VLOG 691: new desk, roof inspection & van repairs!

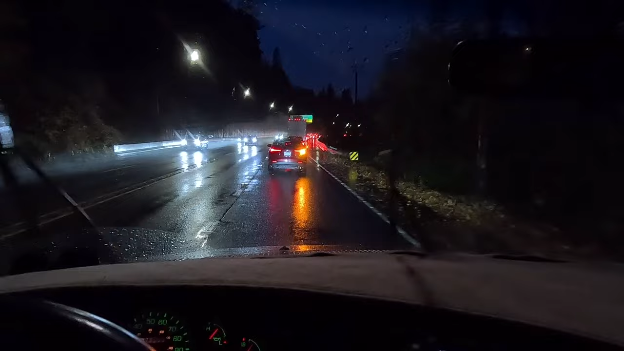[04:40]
And now we get to wait in line for the bridge. I'm gonna stop by the mail center while we're out running around. Let's see, it's like 5 p.m.